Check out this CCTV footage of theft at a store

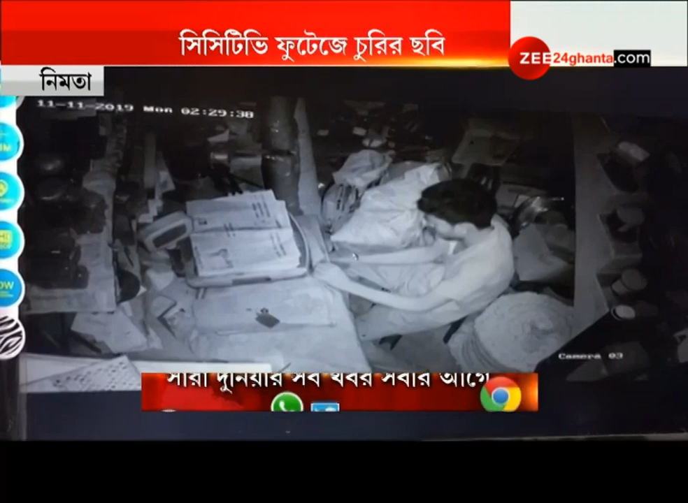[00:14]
ভেতরের ঘন অন্ধকারে দেখতে অসুবিধে হওয়ায় দেশলাই জ্বালিয়ে আলোর ব্যবস্থাও করে সে, তারপর ক্যাশ বাক্স খুলে টাকা নেয়। আপনারা দেখতে পাচ্ছেন সেই ছবি।